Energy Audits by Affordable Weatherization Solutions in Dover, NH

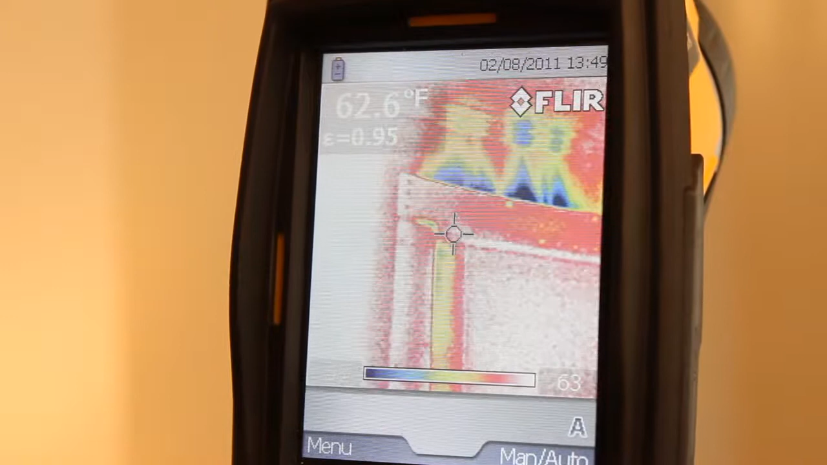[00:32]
On screen: spot 62.6°F
We use infrared cameras along with blower door technology to target the real problem.